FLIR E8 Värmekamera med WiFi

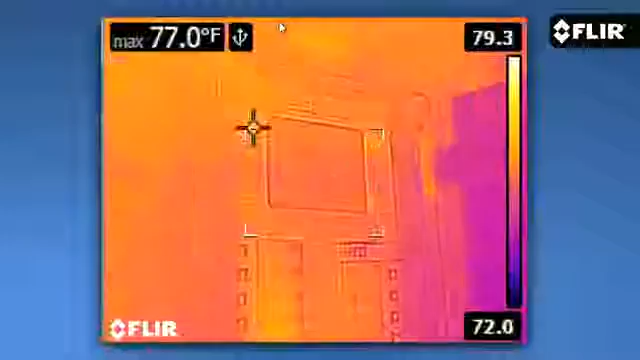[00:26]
On screen: max 77.0°F
view and a bright 3-inch LCD that makes images pop.
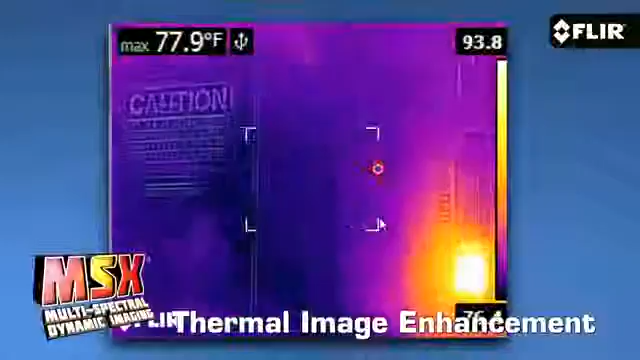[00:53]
On screen: max 77.9°F
But as I mentioned a moment ago, it's resolution that really sets the E8 apart in the EX series line. At 320x240 resolution,
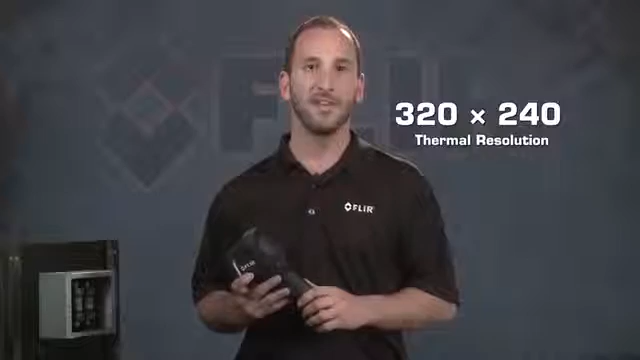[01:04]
the E8 gives you 76,800 pixels of thermal imaging power. That not only produces a stunning image, but it puts more spots on the target to help you measure temperatures more accurately,
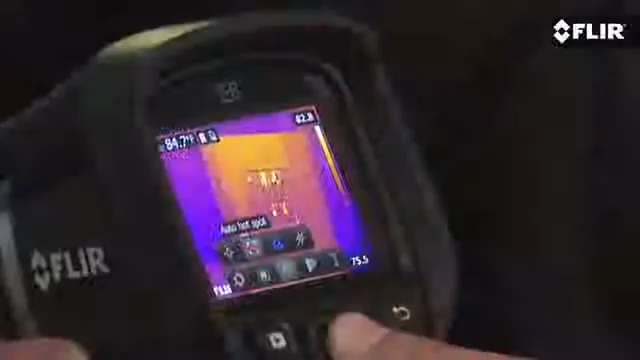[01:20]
E8 also gives you some handy diagnostic tools, including an area box with an auto hot or cold
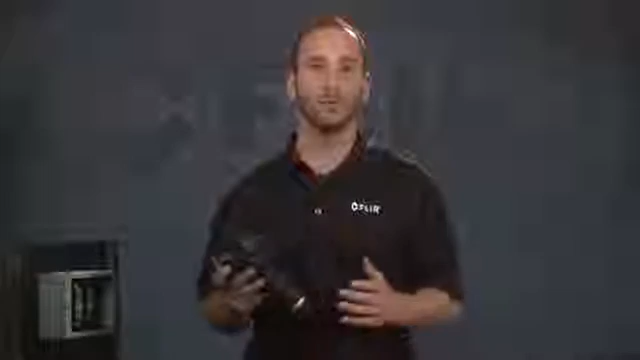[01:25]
spot to track the highest and coolest temperatures within it, an isotherm option, and more.
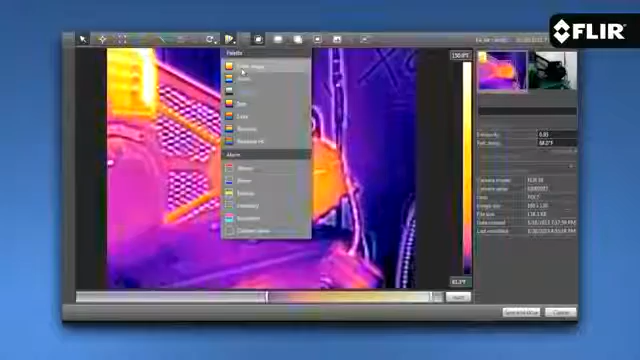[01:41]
FLIR Tools allows you to later analyze images further and build great-looking reports to share with your customers and clients.
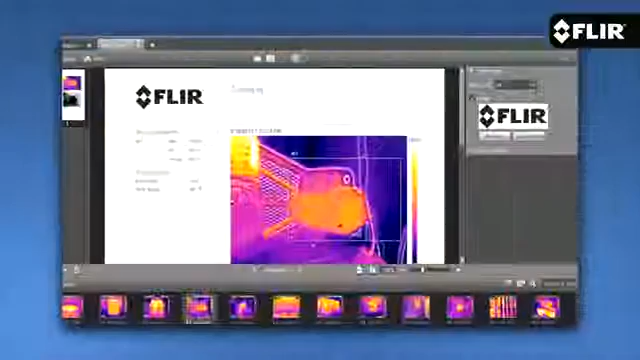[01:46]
Now, if you like the superior image of the E8, you'll also want to consider the E60.